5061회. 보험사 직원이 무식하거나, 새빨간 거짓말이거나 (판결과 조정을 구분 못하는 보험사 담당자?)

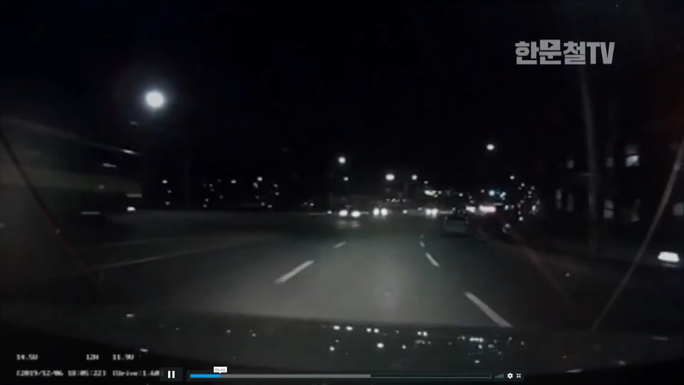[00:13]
다시. 이때 저 차가 가면 이제 여태 신경을 쓰는데 다 지나갔어요. 그럼 이제 가도 되죠, 이제 가도 되죠. 이제 가는 데 번쩍하더니 여기 직진차로에서 꺾어도 들어옵니다. 이 차는 가만히 있는데. 상대는 비보좌회전 했다는 거예요. 블박차는 자회전한 차 나가고 이제 비 없구나 싶어서 들어가는데 쑥!